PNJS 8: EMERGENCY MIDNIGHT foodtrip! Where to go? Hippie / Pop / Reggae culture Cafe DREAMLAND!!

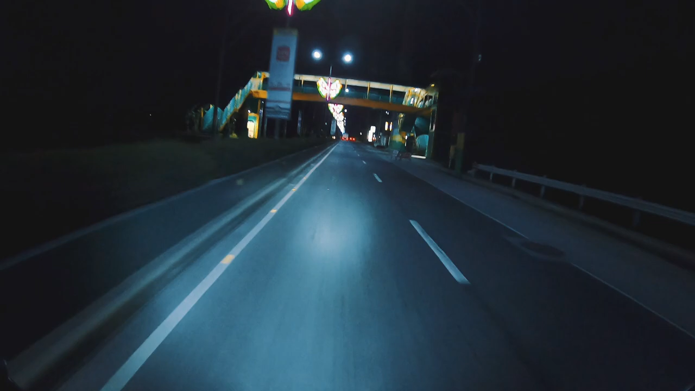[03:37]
Tagaytay na kami. Hanap muna ng makakainan dito. Kasi alam mo na, biglaan lang, wala sa plano. Actually, pinipili namin yung lugar base sa itsura eh.